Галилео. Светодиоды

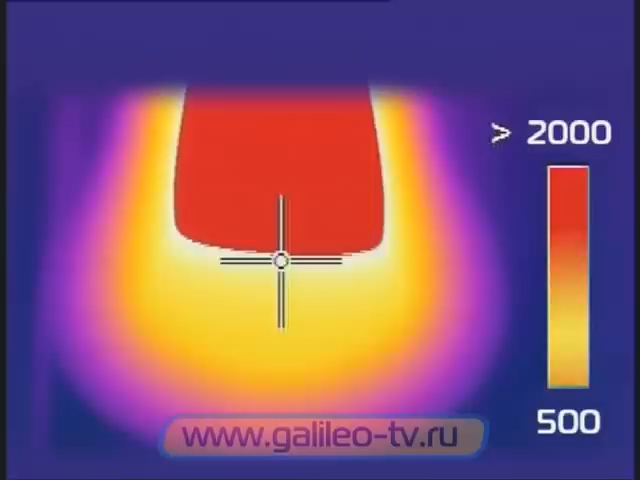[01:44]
И начинает светиться Девяносто шесть процентов потребляемой электроэнергии Уходит как раз на то,
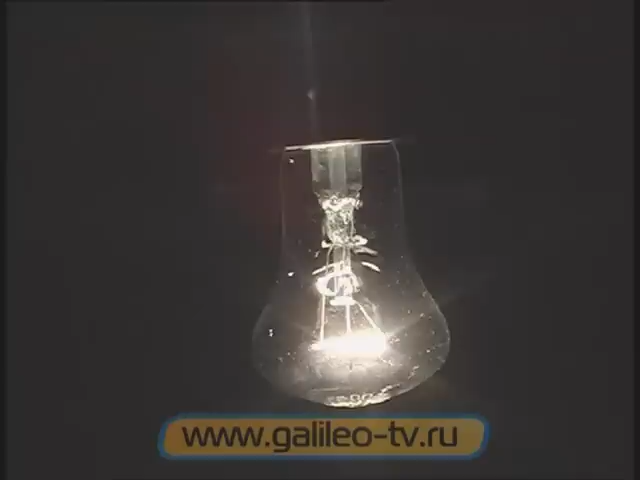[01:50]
чтобы разогреть вольфрамовую нить
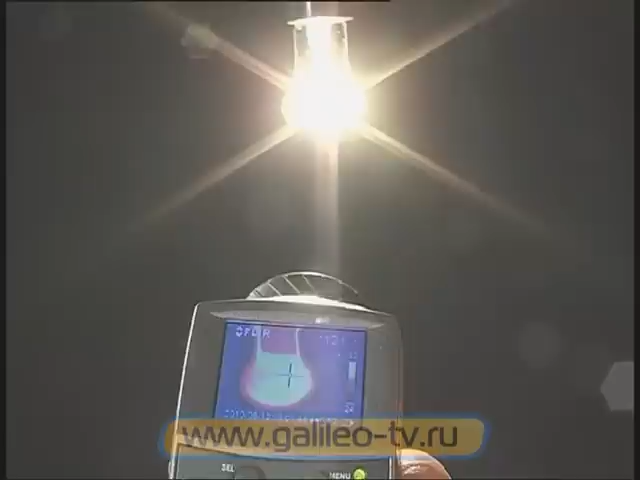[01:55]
Светодиод теряет на нагрев всего четыре процента энергии
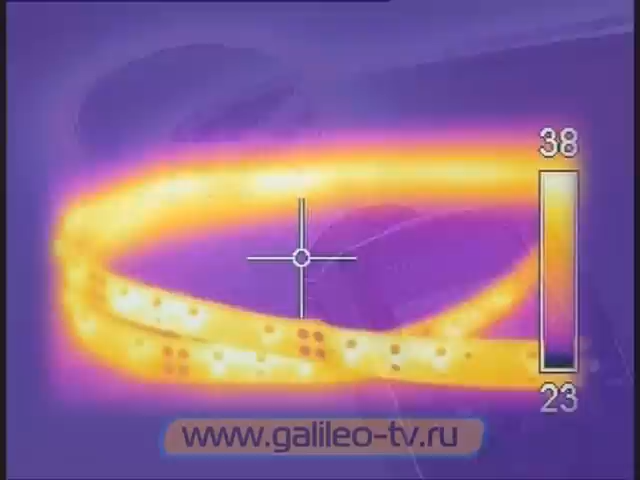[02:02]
То есть светит, но не греет Сказано точно про эти лампочки